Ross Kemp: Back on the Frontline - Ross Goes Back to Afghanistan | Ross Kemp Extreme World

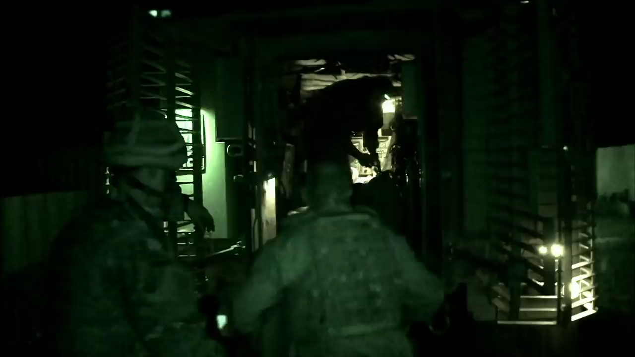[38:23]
Operation Torabasha, which means Courageous Hawk, is underway.
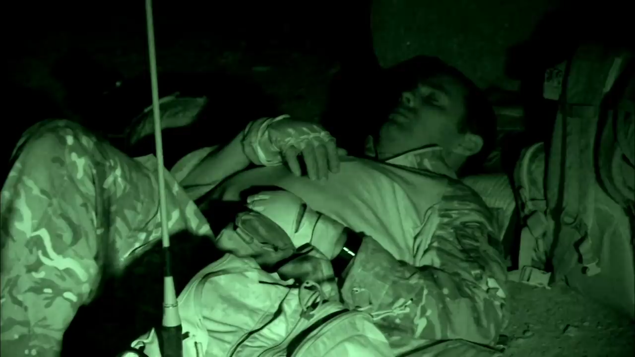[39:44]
It's 03:30, and everyone has made it to the rendezvous point without a hitch.
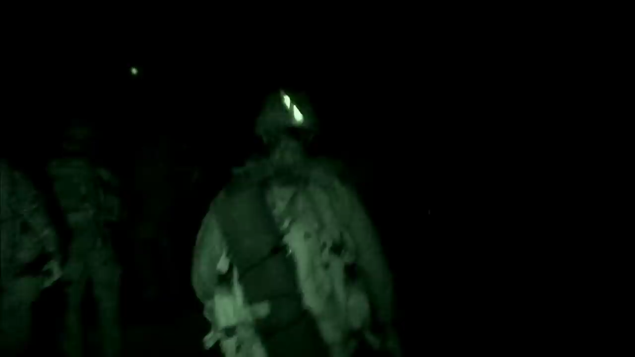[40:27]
Whiskey Company now separate into three units,
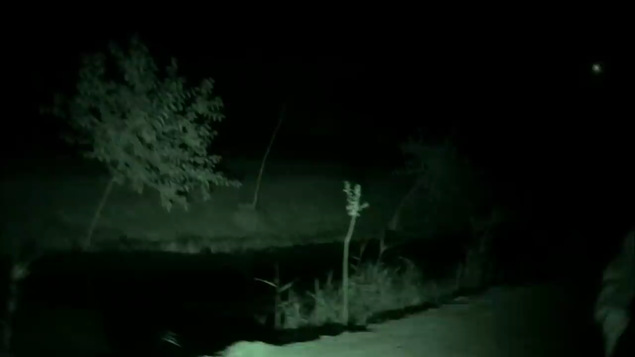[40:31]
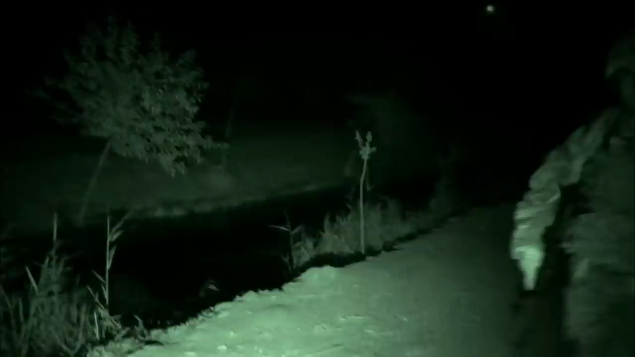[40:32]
each one taking different routes to the suspect's compound.
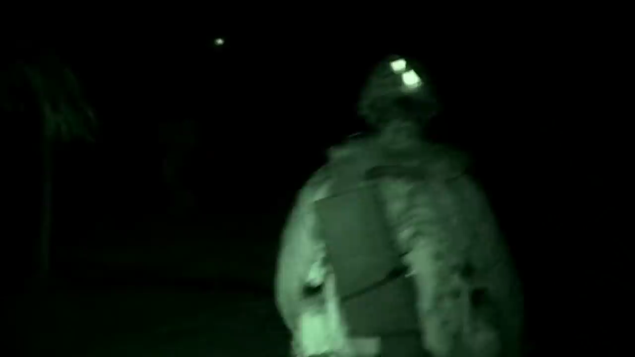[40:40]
It's over a mile through rough terrain.
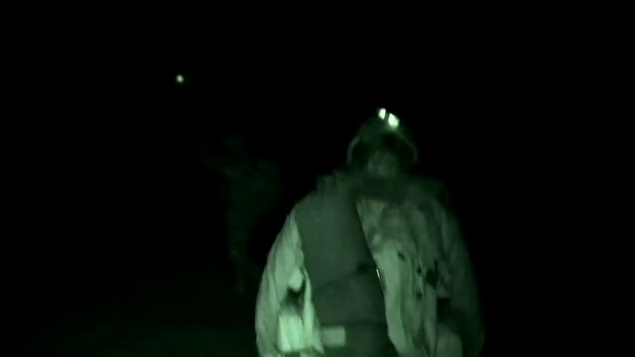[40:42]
The possibility of an IED strike at night is omnipresent. The Marines have night vision, and so does the camera.
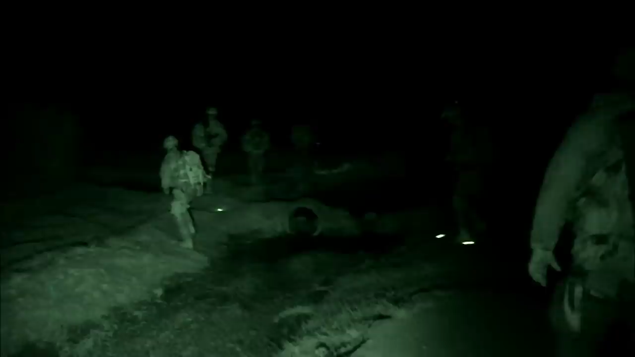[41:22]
Once again, the man on point sweeps a path, laying down glowing markers as he goes.
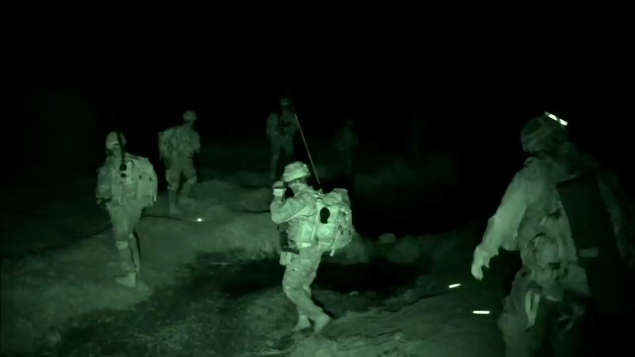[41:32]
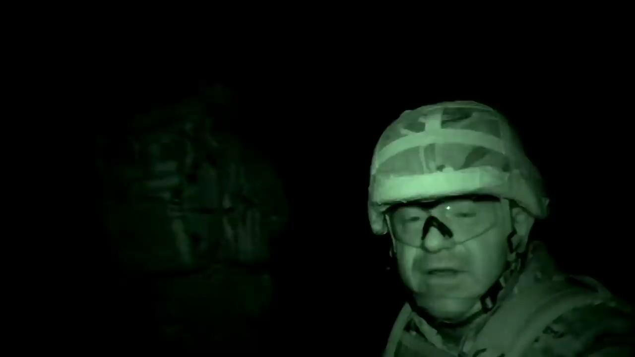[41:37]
So basically, the sight looms the guys are dropping so the guys behind us can see the right way, because it's been cleared by the guy up front.
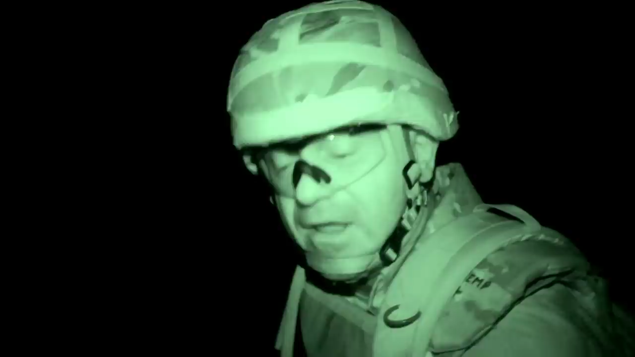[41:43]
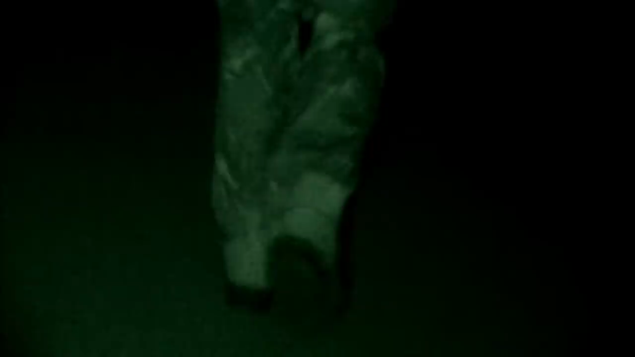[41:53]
I'm trying to walk in the footsteps of the man in front of me as
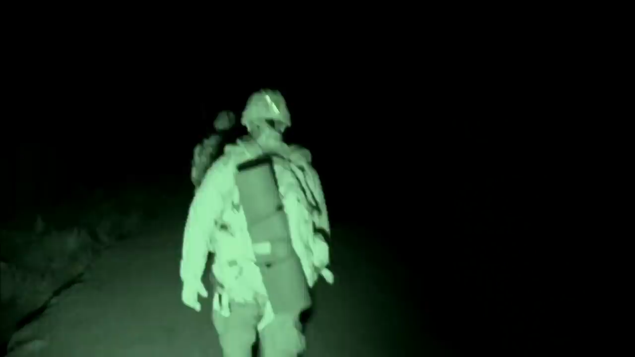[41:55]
I'm terrified of straying outside the safety zone.
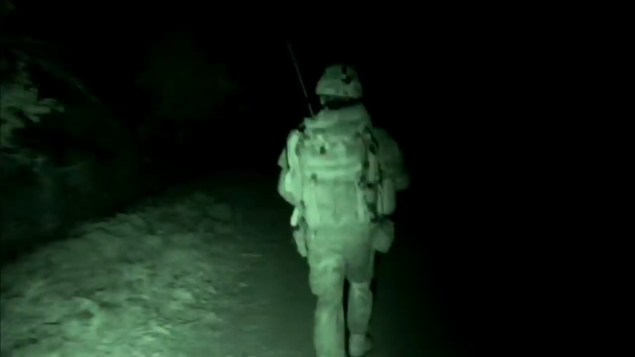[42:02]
The dogs in the surrounding compounds sense our presence.
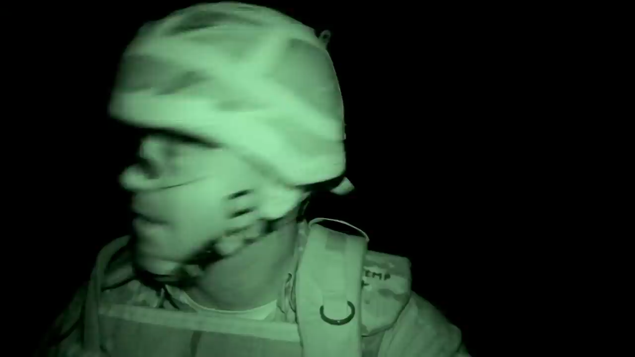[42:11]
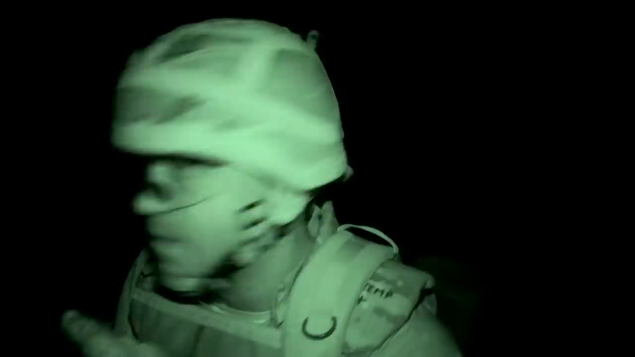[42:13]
Just up there, that compound has sensed us. He started barking and that's kicked off the other dogs down the road.